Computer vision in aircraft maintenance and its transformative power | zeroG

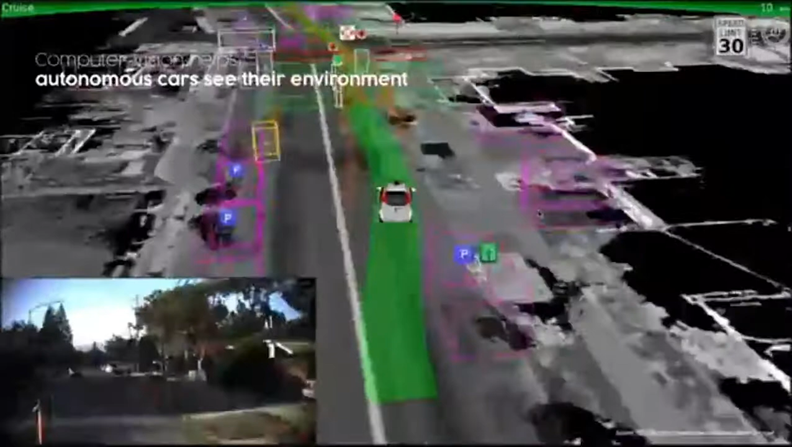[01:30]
valuable information about the real world through the camera that's on top of this autonomous driving car here in San Francisco. In the bottom left, you can see what the camera is seeing.